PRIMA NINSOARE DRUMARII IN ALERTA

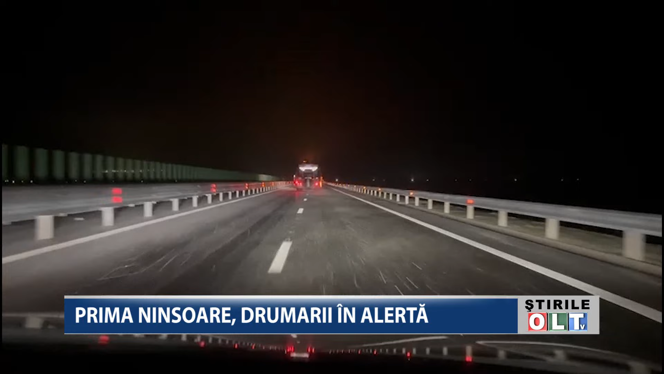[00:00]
Din soarea de noaptea trecută a scos drumarii în stradă,